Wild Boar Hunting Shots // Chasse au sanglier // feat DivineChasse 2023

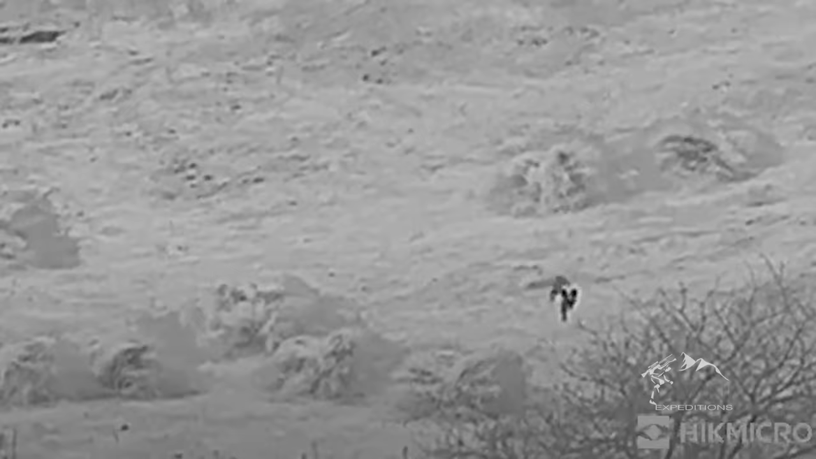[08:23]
tiens pourquoi ils viennent partir aussi vite ?
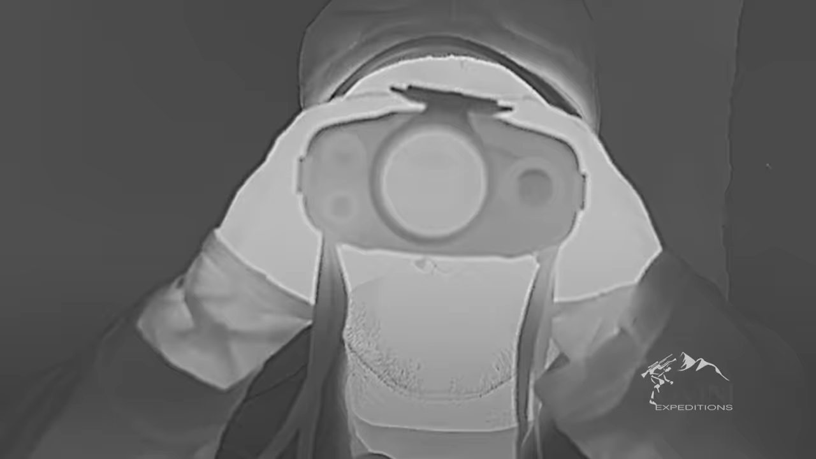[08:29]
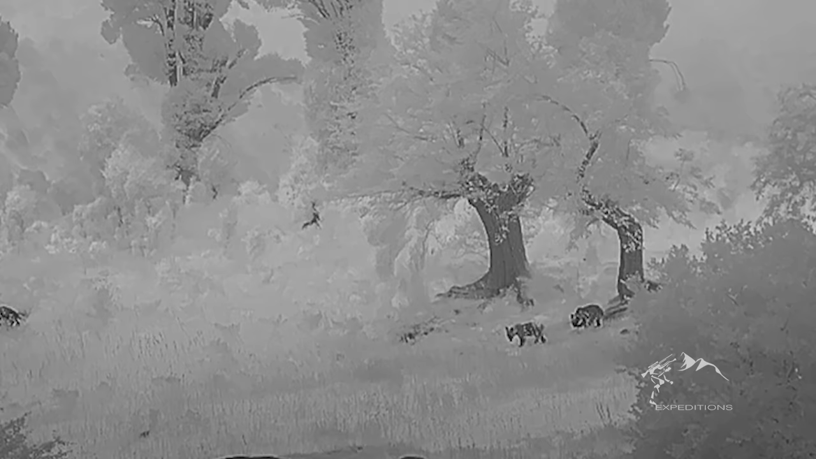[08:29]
tiens tu vois on s'est pas trompé le renard il est parti parce que il y a deux jeunes de l'année dernière qui viennent de sortir je sais pas où est la mer tu vas voir ils vont monter dans les arbres c'est ce que je te disais tout à l'heure tu vois c'est vraiment un gros problème ils montent dans les arbres et ils cassent tout
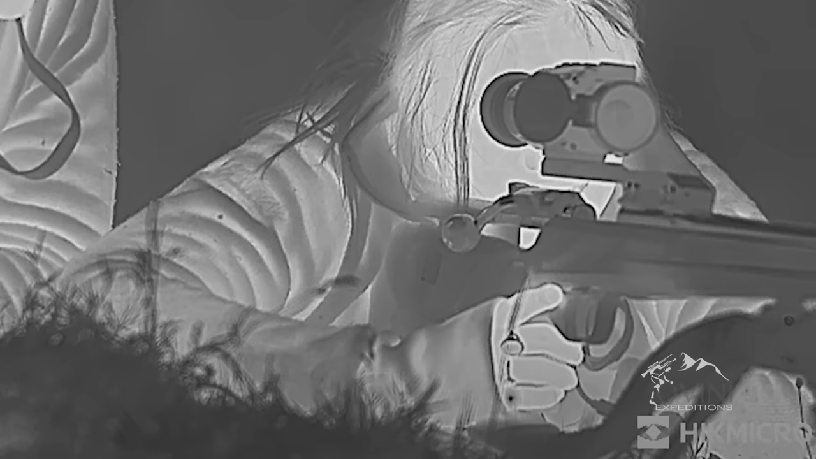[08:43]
incroyable
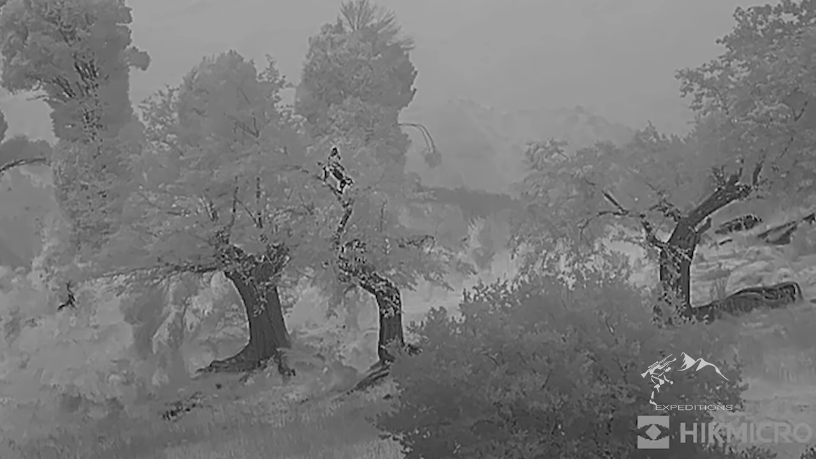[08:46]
là c'est impressionnant
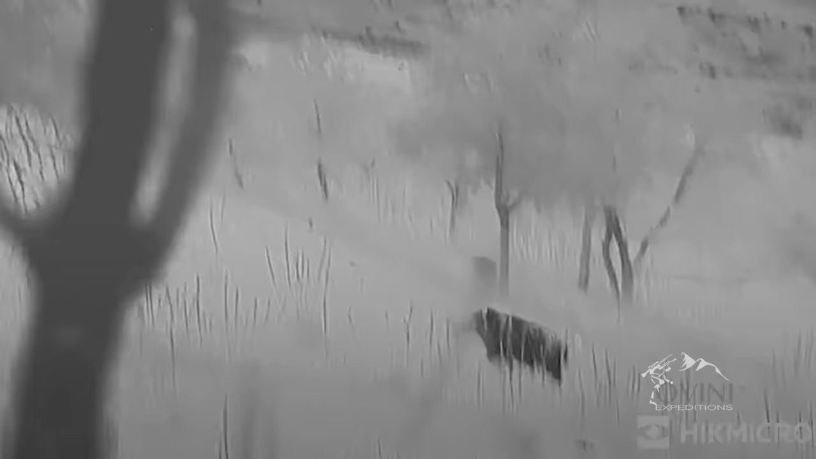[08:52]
mets toi en position mets toi en position il est en train de monter il est en train de monter il décale toi un petit peu dès qu'il s'arrête il va falloir que tu le tires 4-8 dans le sud capote vent capote vent go chute tout
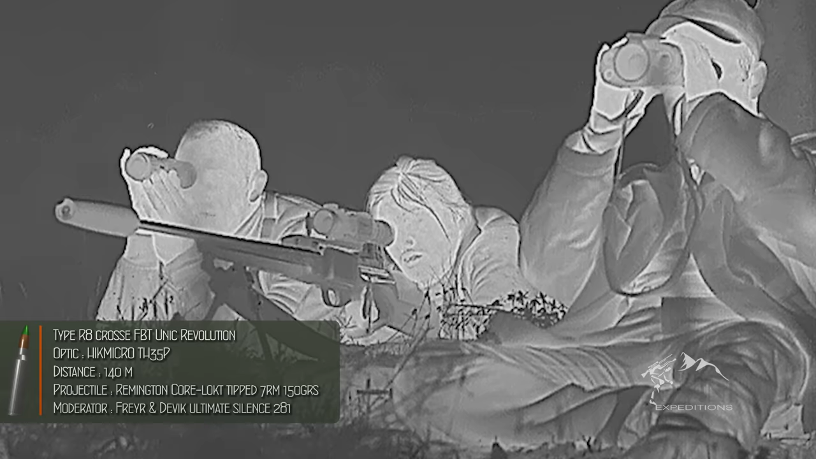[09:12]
il y a l'autre derrière il y a l'autre derrière il passe il traverse quand il sort à découvert s'il marque un temps d'arrêt tu peux y aller
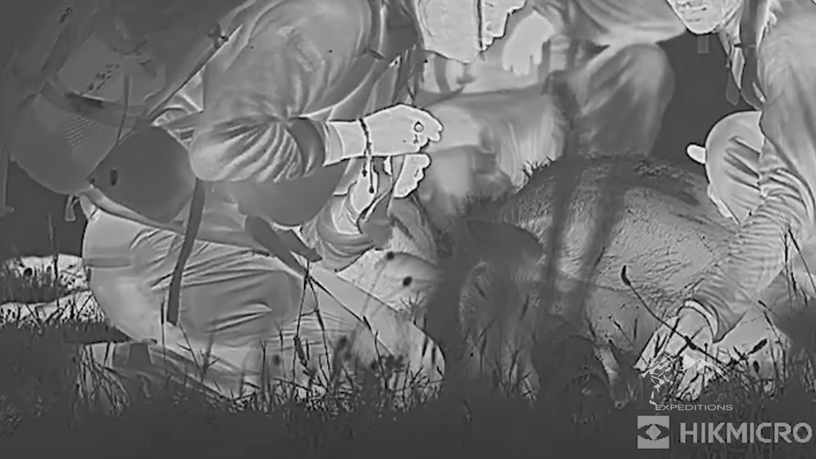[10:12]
je pense que là on se rend vraiment compte à quel point ils sont ils sont
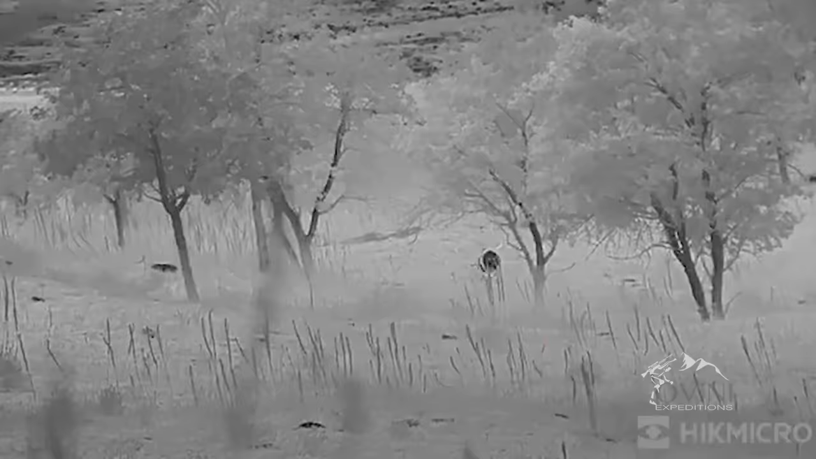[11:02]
reste vraiment exceptionnel mais un doublé là comme ça et puis les roulades
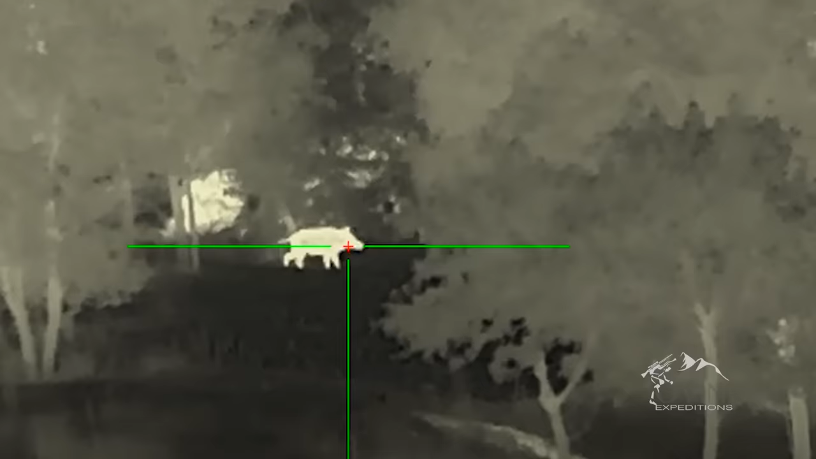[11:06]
qu'ils ont fait après non mais c'était incroyable
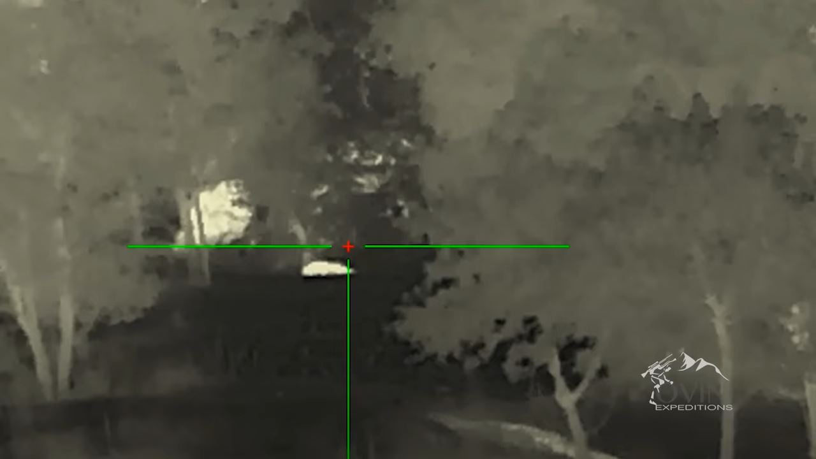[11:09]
je les vois bien rouler avec le silencieux on n'a pas de recul du coup on garde bien sa visée on est bien cadré